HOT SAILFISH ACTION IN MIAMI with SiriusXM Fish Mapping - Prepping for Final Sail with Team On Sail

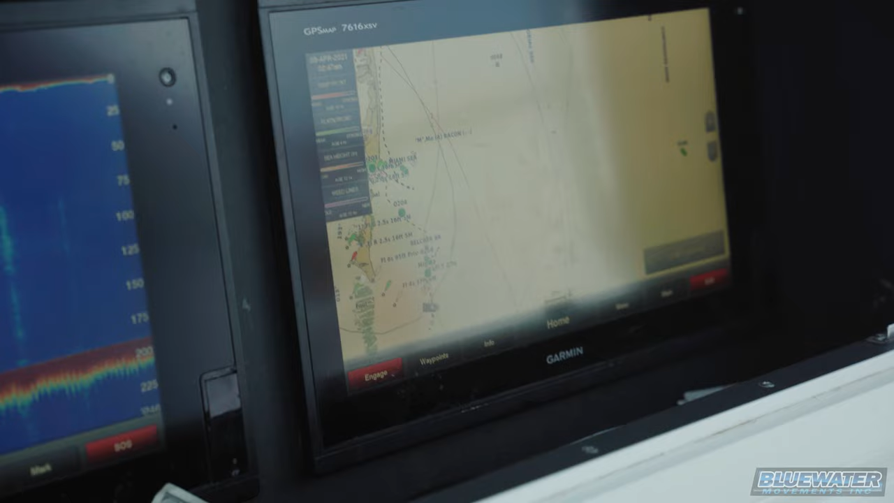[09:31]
Hey guys, just a little midday lull out here and wanted to give you guys a closer look at what we're looking at, looking at the fish mapping service from Sirius XM.